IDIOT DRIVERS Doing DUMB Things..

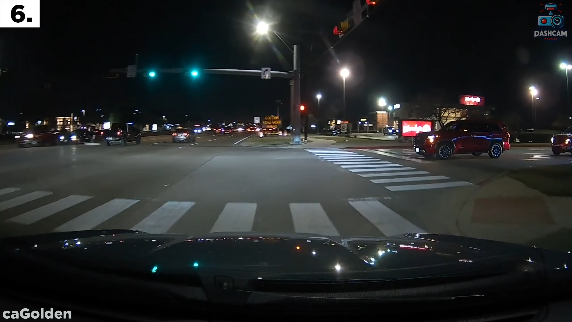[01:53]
How much does the guy cost? What are you doing? You need to turn your lights on, too, ding-dong.
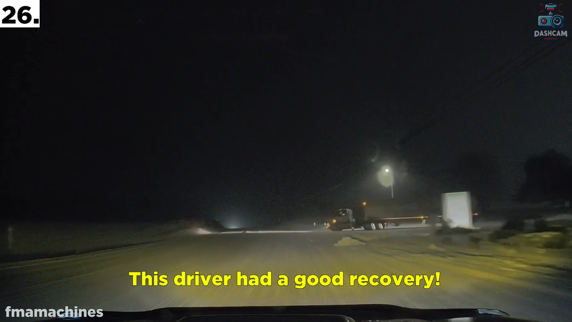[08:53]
That truck driver probably didn't even realise he just cut this driver off.